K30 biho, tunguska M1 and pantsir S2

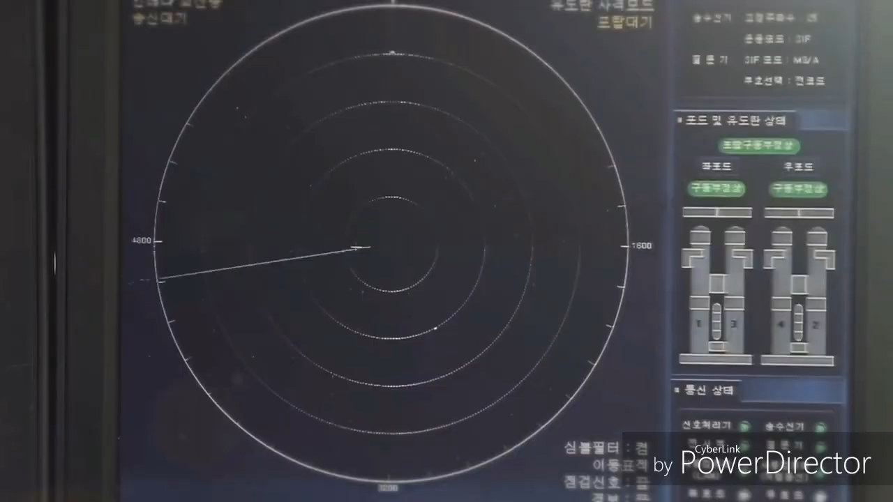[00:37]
system with a surveillance radar system on a
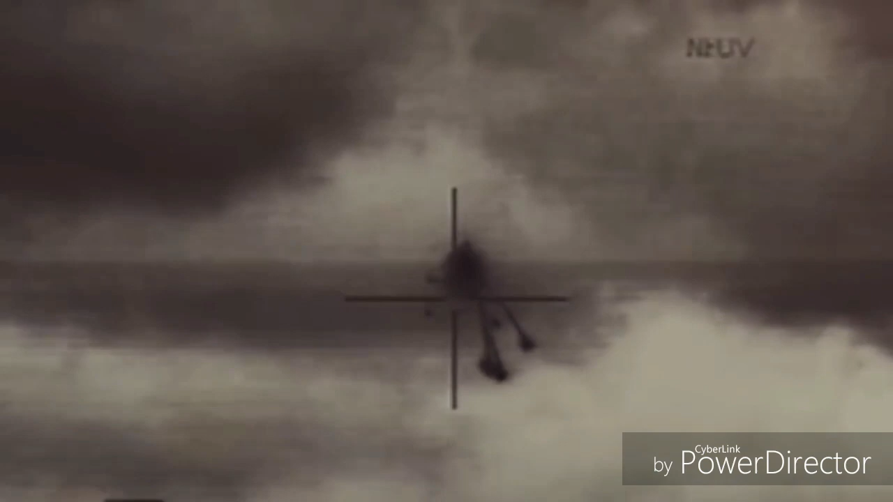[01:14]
FLIR, laser rangefinder, LRF, thermal sight, a TV camera, and a digital fire control system The combined targeting system of EOTS,
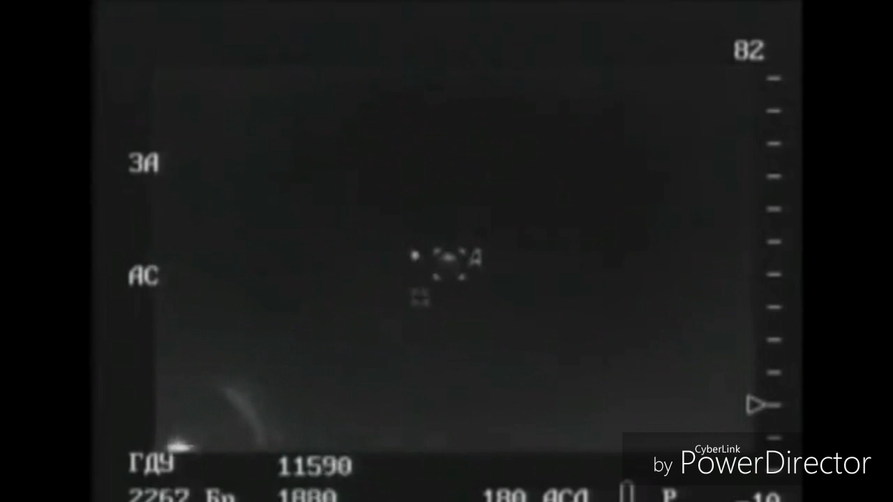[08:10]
to over 40 kilometers with 360 degrees coverage.